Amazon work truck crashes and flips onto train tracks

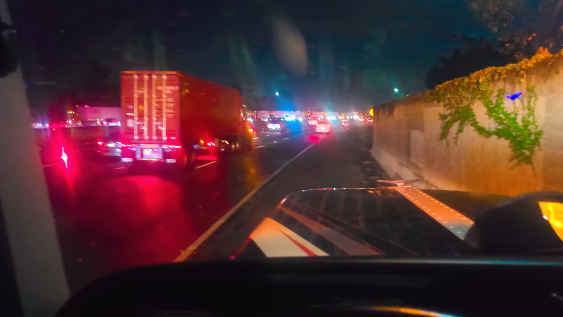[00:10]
4 a.m., maybe closer to 5 a.m., called me in early for this. Oof.